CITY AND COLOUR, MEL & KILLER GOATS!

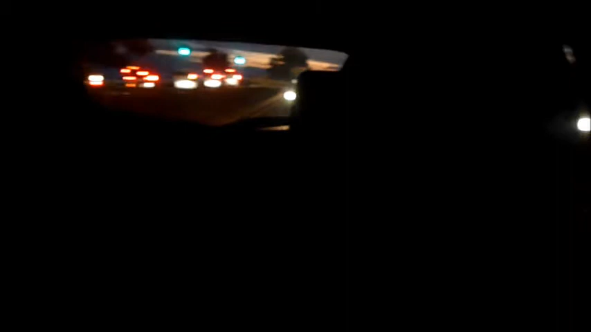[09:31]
Oh, it's alright, they're going the other way. Oh, don't shoot that. I don't know why I care. It's the fucking camera.